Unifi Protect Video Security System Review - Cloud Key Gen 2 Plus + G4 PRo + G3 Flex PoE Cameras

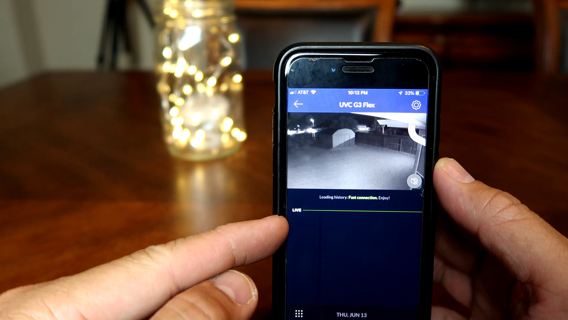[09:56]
the history at the bottom where you can scroll up or down if you're familiar with nest cameras
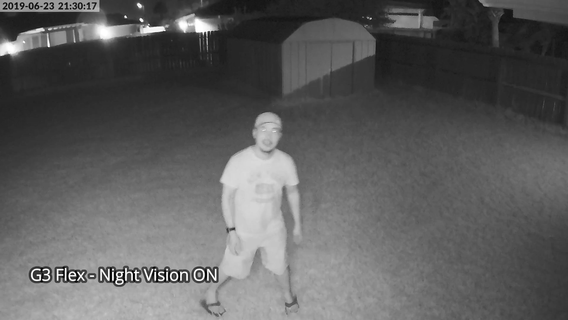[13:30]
So this is the video quality of the G3 Flex and with the infrared LEDs on and at night time and with no lights. So this is the video quality of the G3 Flex at night and with all my lights on.